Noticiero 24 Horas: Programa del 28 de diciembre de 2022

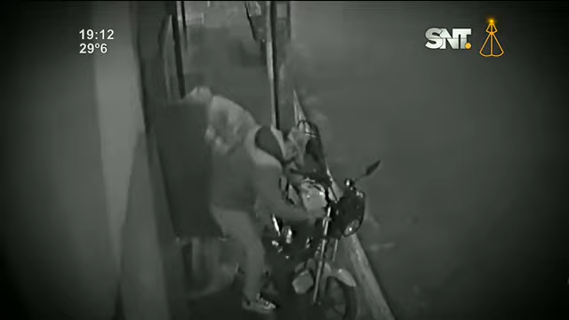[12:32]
El momento de la llegada de los dos delincuentes,
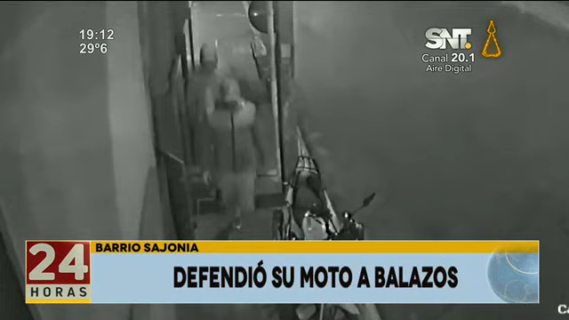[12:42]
quienes al parecer en principio tenían como objetivo asaltar esta farmacia, ubicada en la esquina de Colón y Quinta de Asunción. Sin embargo, optaron luego por llevarse esta motocicleta forzando el sistema de arranque. El biciclo era propiedad del guardia de seguridad del local, quien no dudó en reaccionar y repeler a balazos a los marginales. Uno de ellos aparentemente tenía un arma de fuego que apuntó al guardia de seguridad.
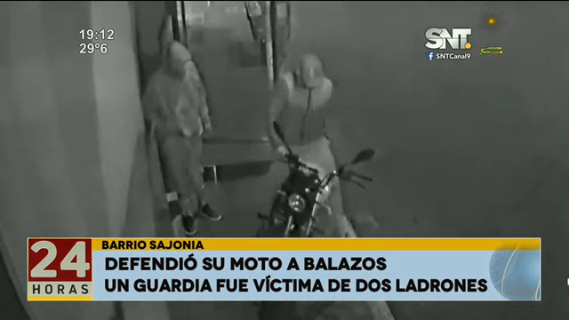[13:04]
El guardia de seguridad se defendió y a consecuencia de eso hubo un enfrentamiento entre ellos. Una de las personas que era el acompañante de la moto fue aprehendida por vecinos de la zona.
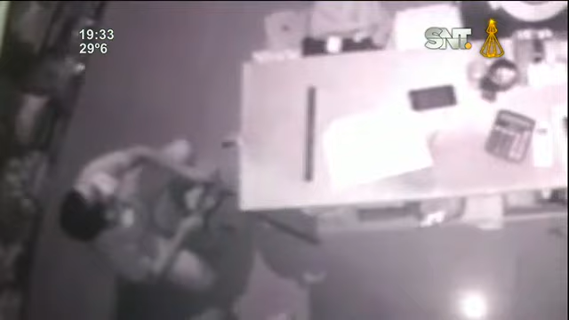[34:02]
El último golpe fue anoche, ahí estamos viendo la forma en que atacaban a una tienda, a una boutique, una tienda de ropas, no es la primera vez, es su segunda visita, por así decir, de manera totalmente impune. Son las mismas personas a la misma hora en el mismo vehículo, es decir,
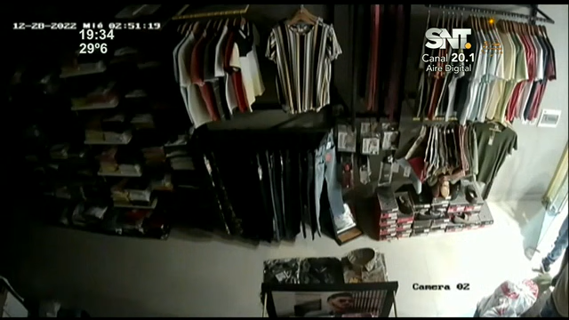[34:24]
son delincuentes que ya están identificados y obviamente cuyo actuar ya se conoce, pero lastimosamente la policía no logra detenerlos hasta el momento.
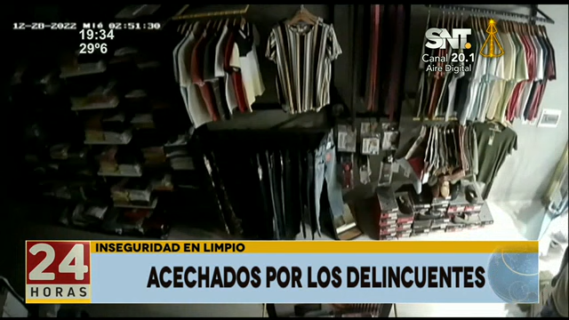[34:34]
Y no es el único comercio que ataca, sino varios locales de limpio ya fueron visitados por la misma banda de delincuentes.
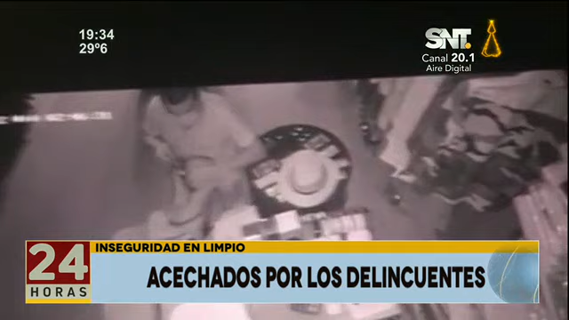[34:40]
Esto ocurre en la zona centro de esta ciudad. Los locales son saqueados por esta banda de delincuentes que volvió a atacar.